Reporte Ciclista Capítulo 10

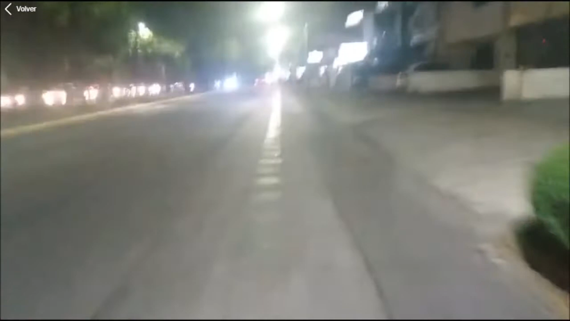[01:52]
Saludos hijo mío Cuénteme como le ha ido Con esta pandemia Con esta pandemia Que tal le ha ido En la activación de este botón rojo Música Música Estoy pasando Me parece por el casino Aquí de avenida México Y parece que está cerrado ya Pues sí Todo ya debe estar cerrado
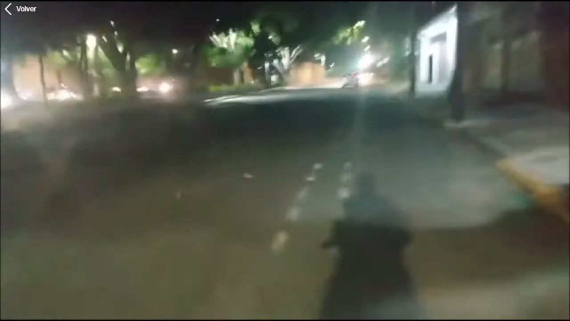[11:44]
cada vez más desiertita se ve en la calle, que bueno, aunque, también algunas cosas son medio malas, porque, estábamos viendo hace rato, como algunas personas, se metían a los Oxxos, a comprar, sus montones de cerveza, sus montones de botellas, de vino, y bolsas de hielo, y refrescos,
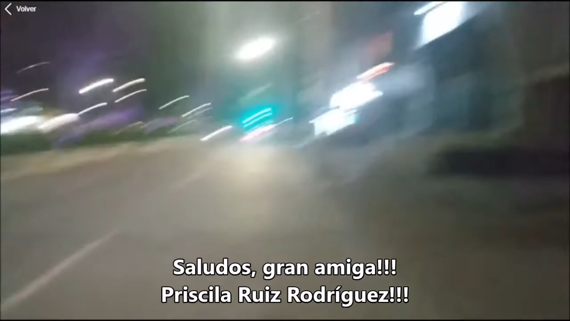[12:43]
está cerrada la cervecería, que bueno,